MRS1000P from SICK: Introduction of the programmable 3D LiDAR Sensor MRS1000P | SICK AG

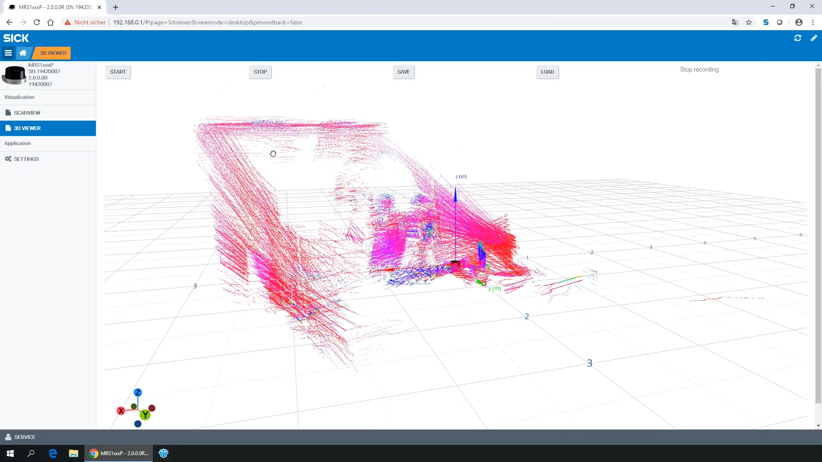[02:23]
Press Stop and you see the impressive 3D point cloud result in SOPASS AIR.